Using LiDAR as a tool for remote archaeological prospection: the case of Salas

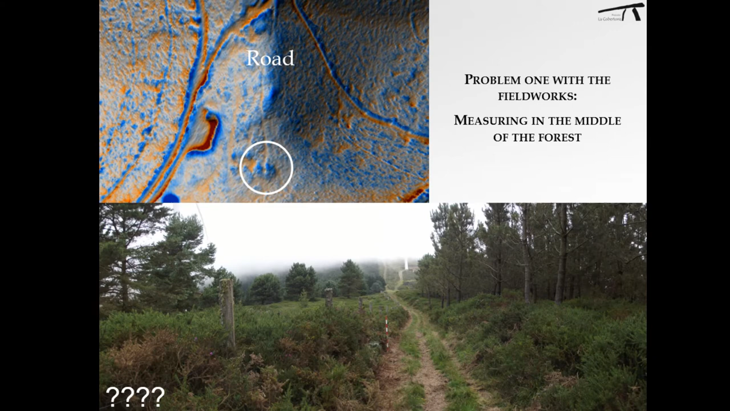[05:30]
caused by a small row that divided the structure into two parts. The right part was easier to identify, but it was not the case in the left part because only 20 centimeters
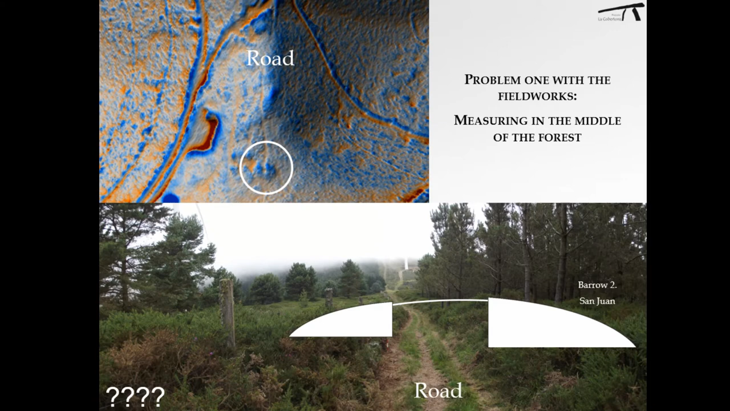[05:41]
of the prehistoric barrow remains in its original position.
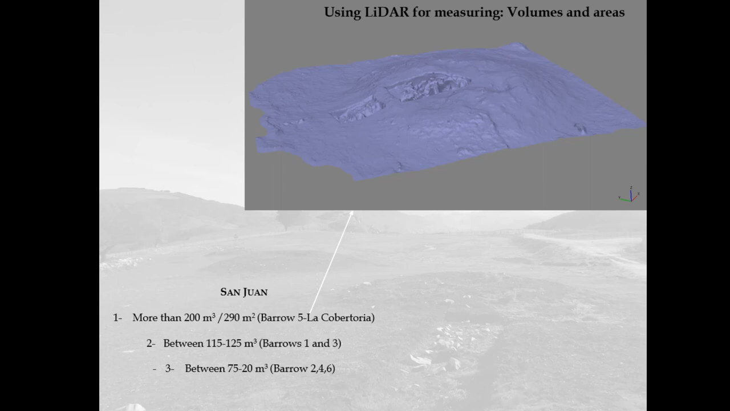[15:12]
With La Coubertoria No. 5, at the most remarkable structure, as you can see on the slide, thanks to the 3D model made with a drone.